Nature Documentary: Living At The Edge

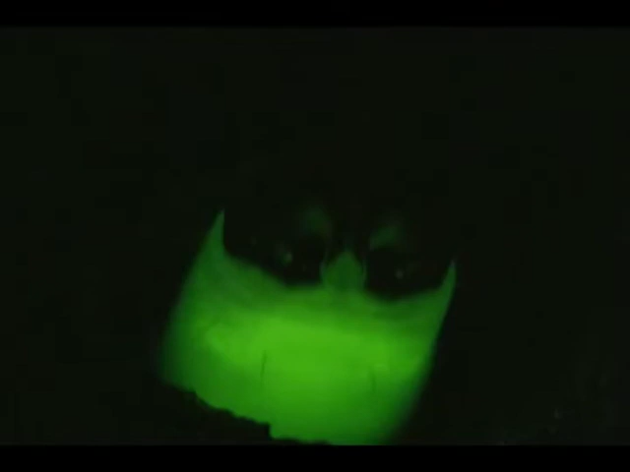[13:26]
They keep sand out of the eye. They keep sand out of the eye.